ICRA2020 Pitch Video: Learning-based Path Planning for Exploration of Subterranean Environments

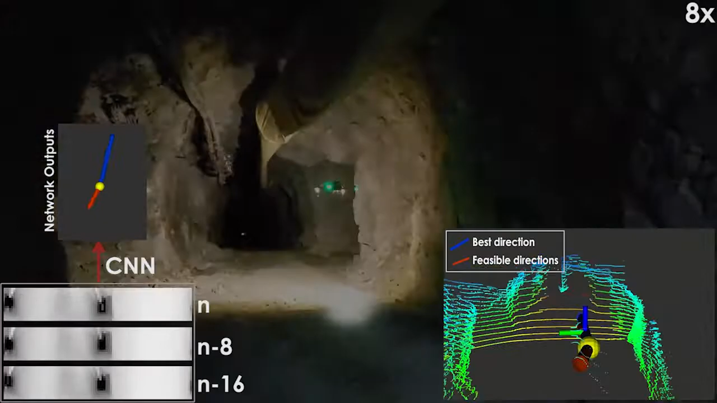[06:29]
However, the predicted score for paths entering these side passages is lower than the predicted score for continuing to explore the main mine drift.
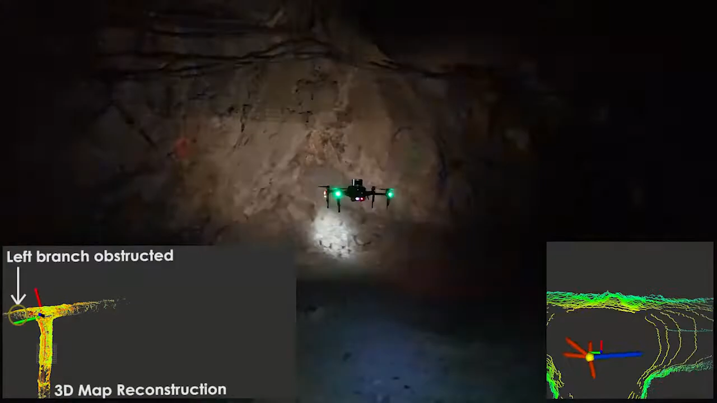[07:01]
The right direction had a higher predicted score because the left direction was partially obstructed.
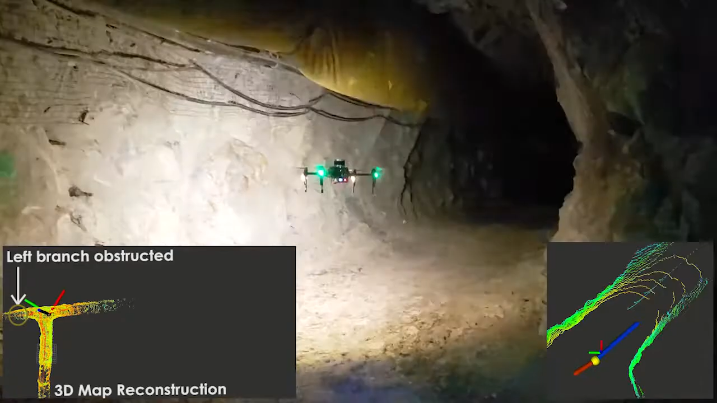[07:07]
Although this planner was trained in simulation,
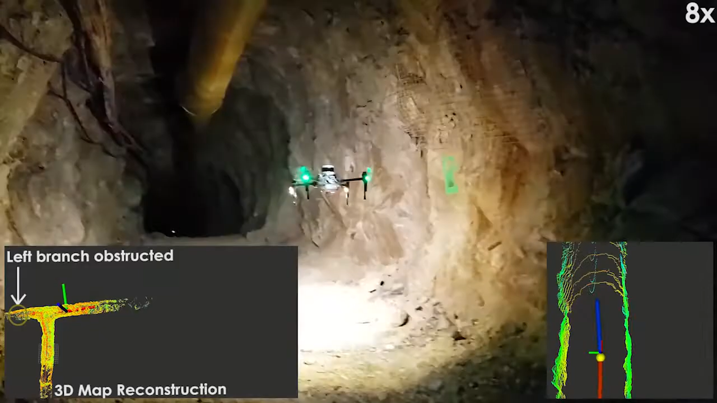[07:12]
it was able to successfully navigate the mine tunnel, and does so at a fraction of the computational cost of the graph-based expert planner,
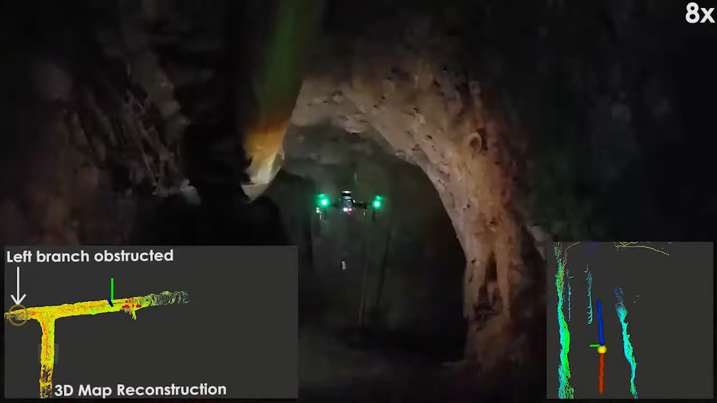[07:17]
while also relaxing the need for a globally consistent online map representation of the environment.